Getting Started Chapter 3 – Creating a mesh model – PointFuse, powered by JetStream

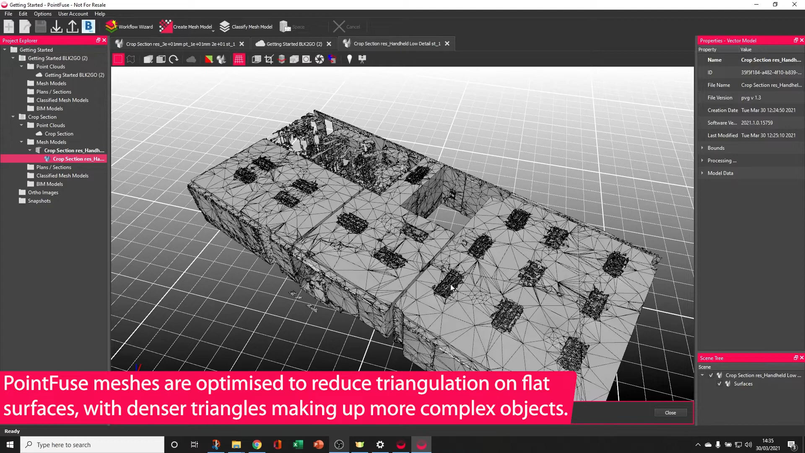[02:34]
You can also see lines in the mesh model.
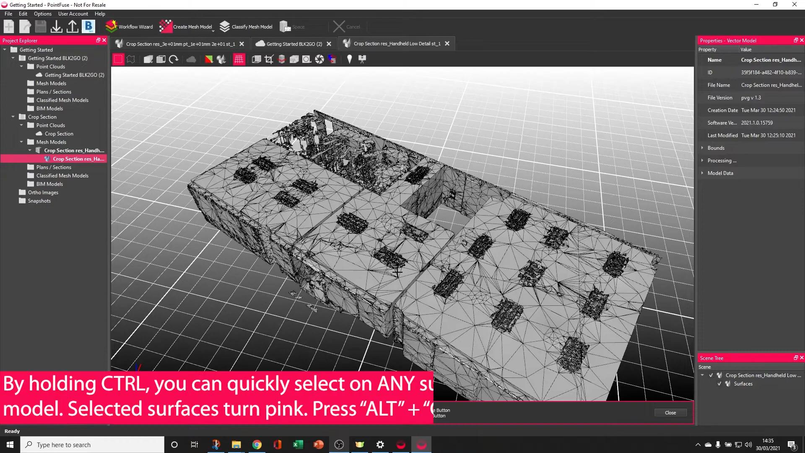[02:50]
If I quickly hold CTRL and select on a surface,
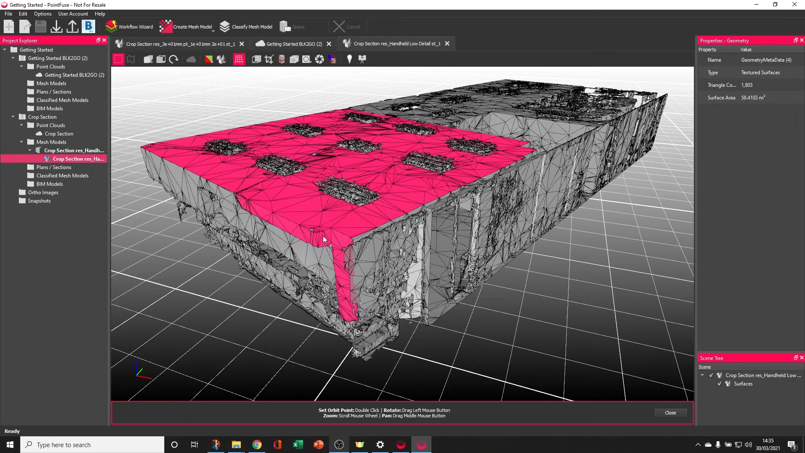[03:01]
So we'll come on to classification in some more detail later.